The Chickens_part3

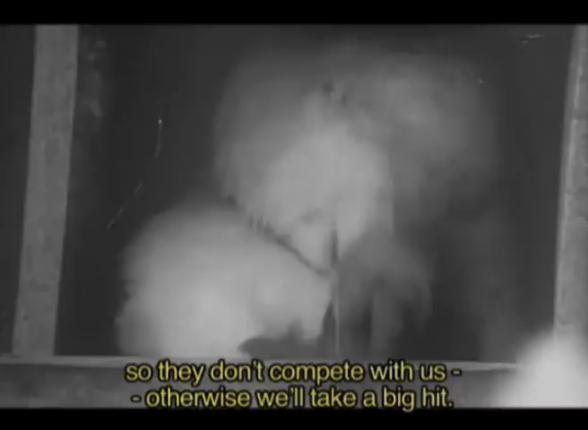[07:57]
تزاحم الدجاج ككل جائع، طبعا الدجاج وقت اللي عم تعودوا على ثلاث وجبات من
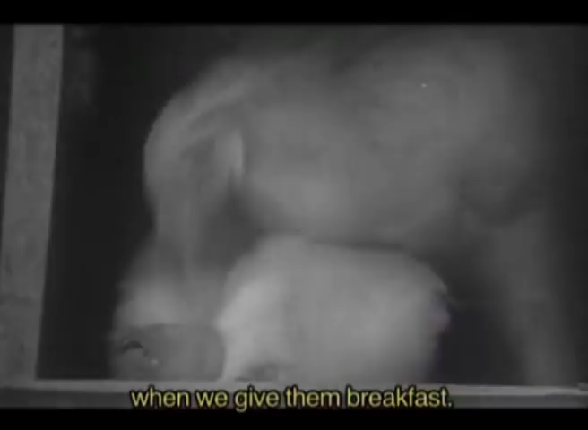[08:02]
الاكل صباحا بتقدم له وجبه، طبعا بعد الليل بيكون مش سائق كثير الاكل، وقت بحط العلف فورا بيركض الدجاج بتزاحم فوق بعضه البعض، هذا بيقرب الثاني واللخم بتخبص اللخم واللخم بتجي الثاني بيطيرها.